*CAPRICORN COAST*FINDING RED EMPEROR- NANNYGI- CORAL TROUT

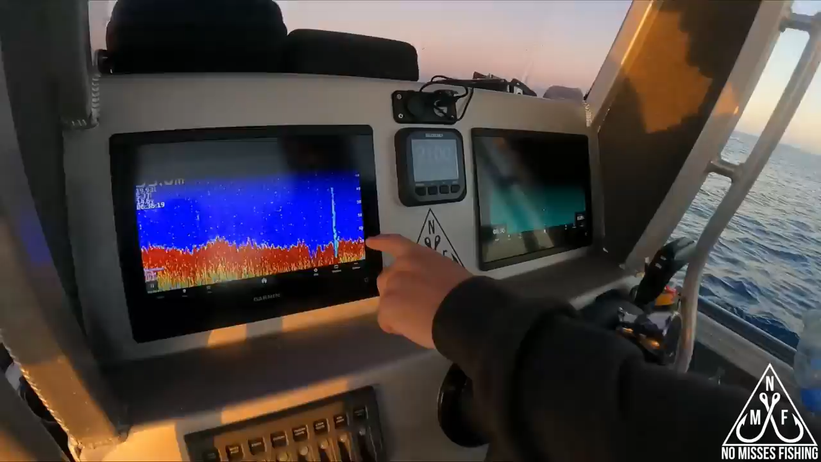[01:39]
a little show, the old toothpick, some people say, on the Garmin.
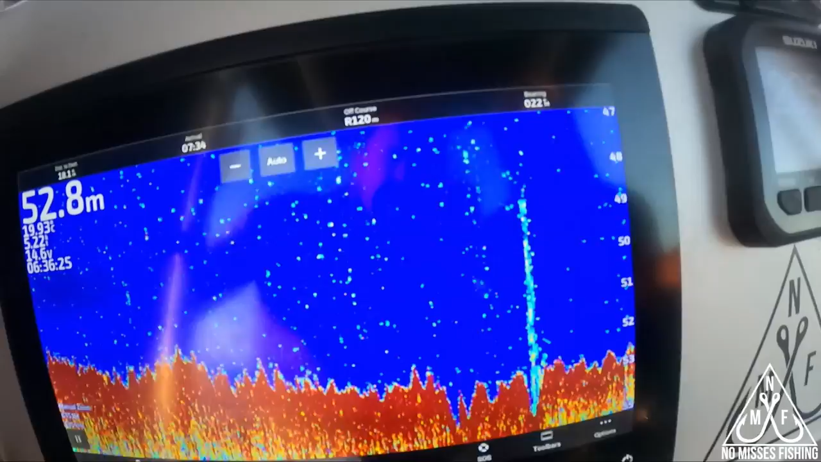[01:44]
On screen: depth 52.8 m
We're gonna do a circle back.
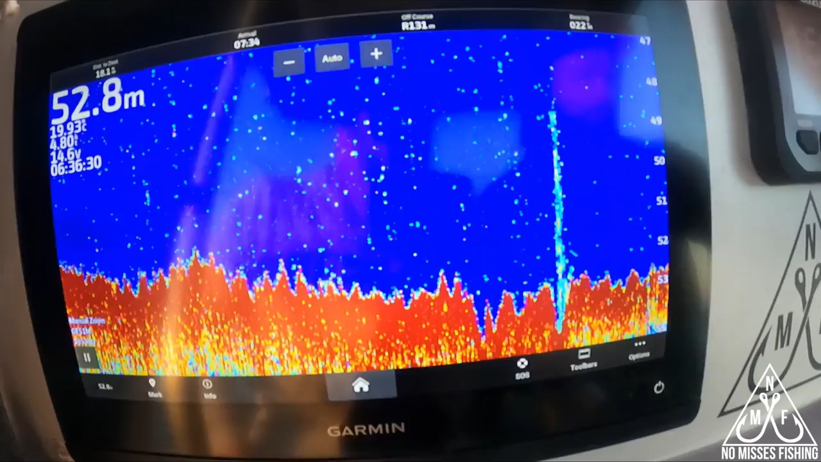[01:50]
On screen: depth 52.8 m
Cancel that, stop panning.
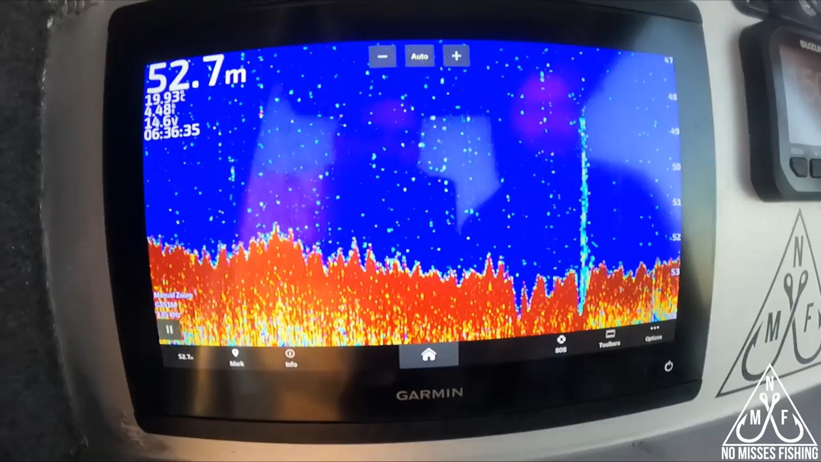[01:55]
On screen: depth 52.7 m
Okay, here, just show them this screen here, Brink.
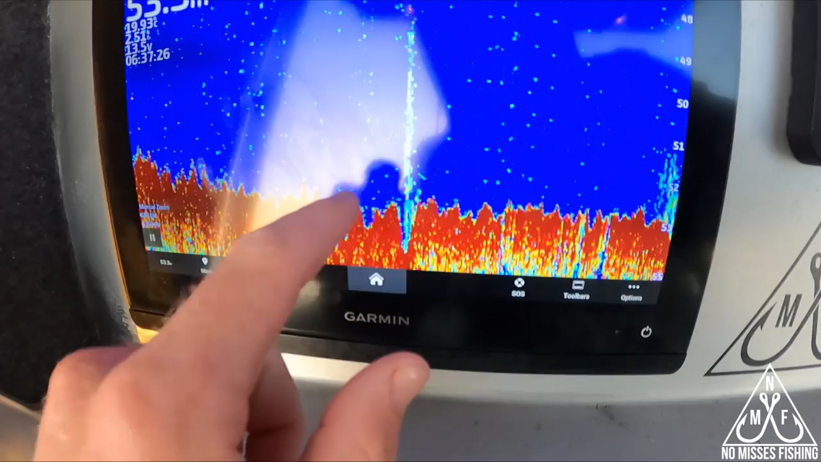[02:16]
Hit it at speed about 25 knots, and we're just coming over it there.
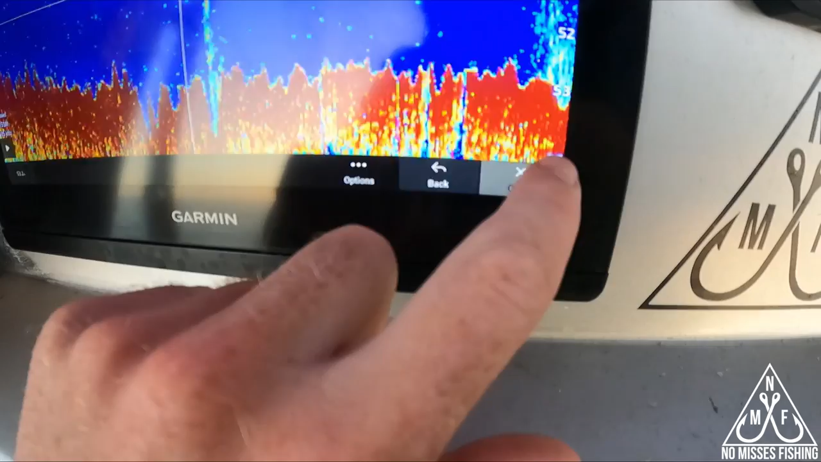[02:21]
Just completely stacked.
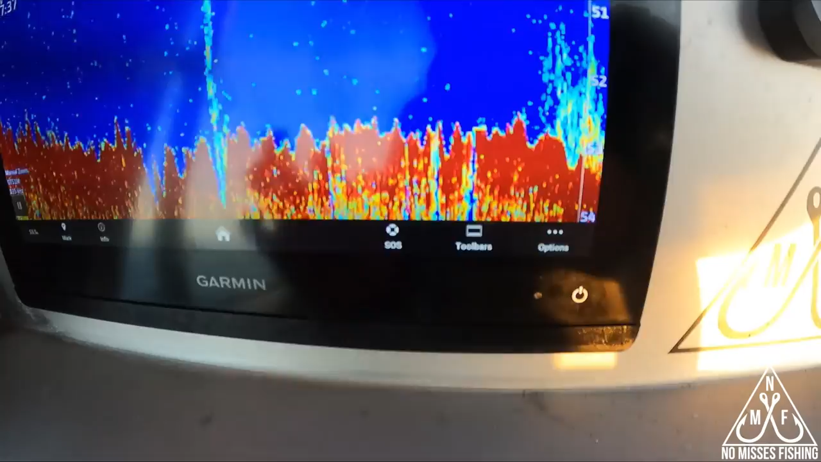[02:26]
So I'm gonna find out what it is.
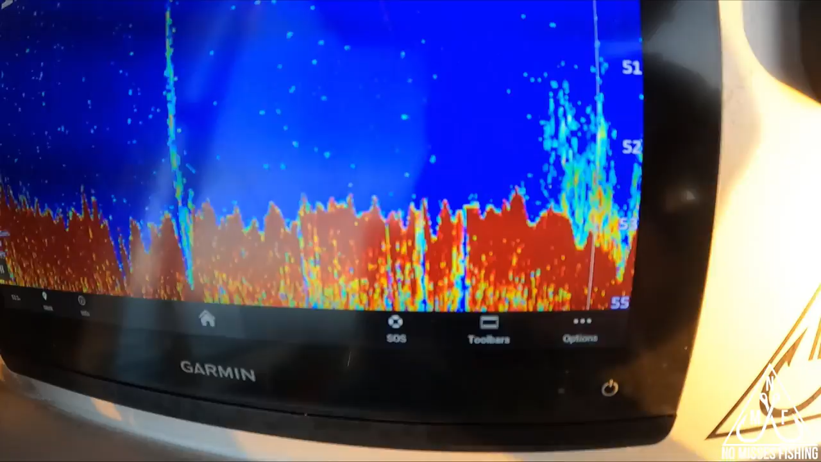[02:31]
I'll put a drop down and I'll film it for you.
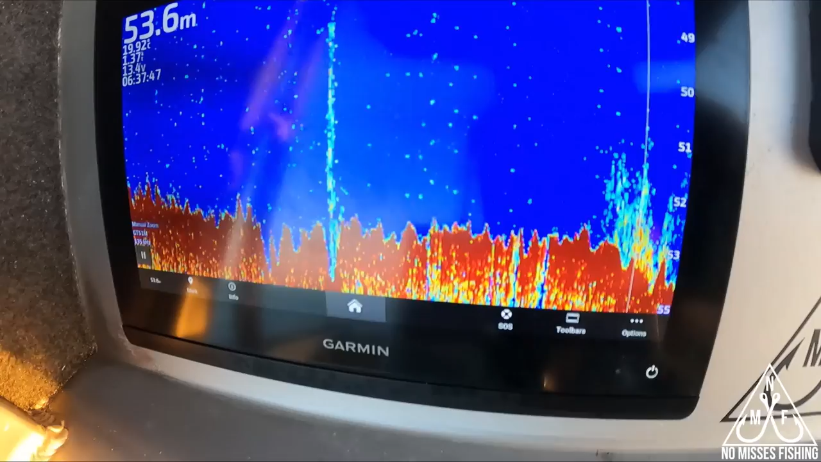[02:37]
On screen: depth 53.6 m
And fingers crossed, we might have our first little nanny show of the trip.
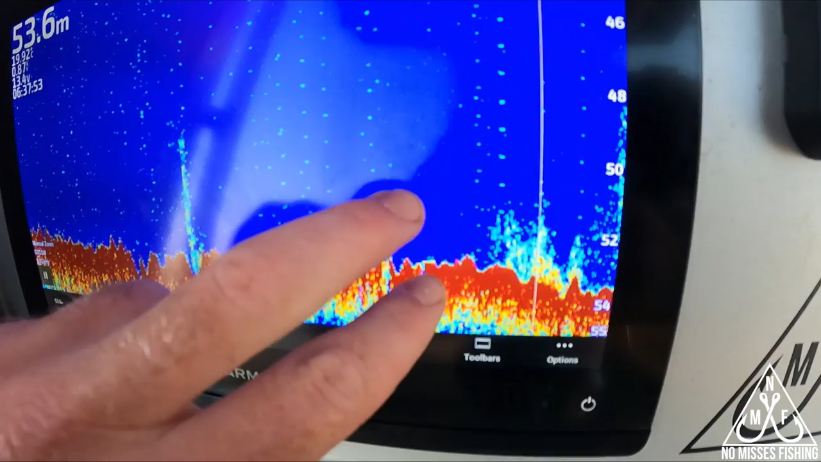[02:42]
On screen: depth 53.6 m
There's more there behind it too. Good show of bait.